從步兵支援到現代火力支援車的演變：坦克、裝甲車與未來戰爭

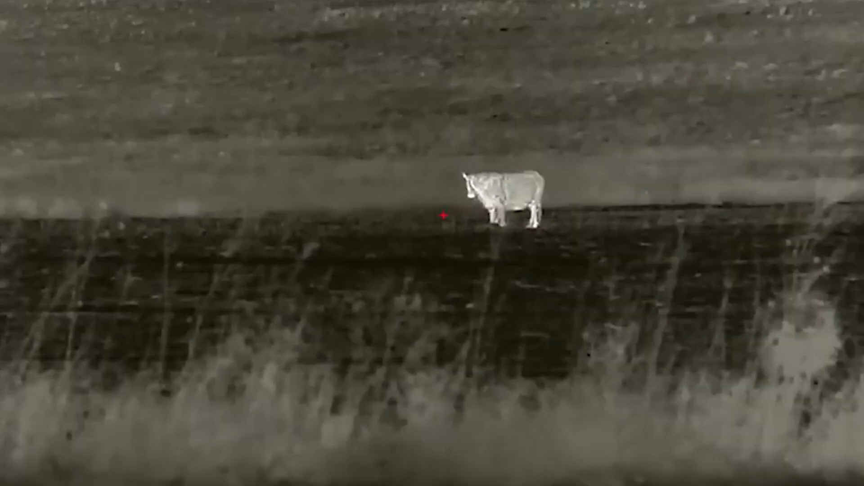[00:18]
物会被枪械的弹丸射杀